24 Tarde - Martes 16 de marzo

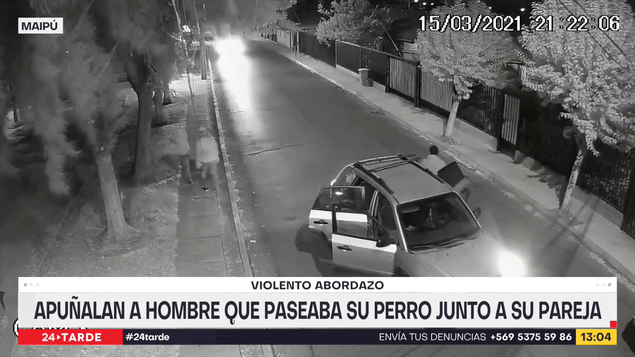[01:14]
estaban paseando al perro Cuando fueron intimidados por esta banda de asaltantes Ahí en la calle Butachauques con ingeniero Pedro Gallo Ahí se puede evidenciar cómo se detiene el vehículo Se bajan los antisociales,
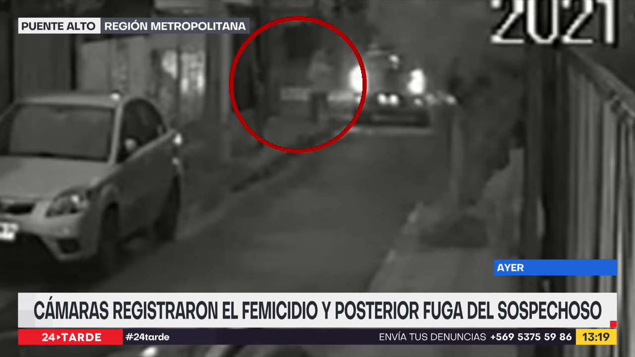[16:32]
Esto es en las afueras de su domicilio. Ella iba rumbo a su trabajo, se dedicaba al aseo en el registro civil. Había vuelto a sus labores hace algunos días y por eso sacó su vehículo, luego estaba cerrando la reja y cuando sale al exterior es que este sujeto la estaba esperando para poder atacarla.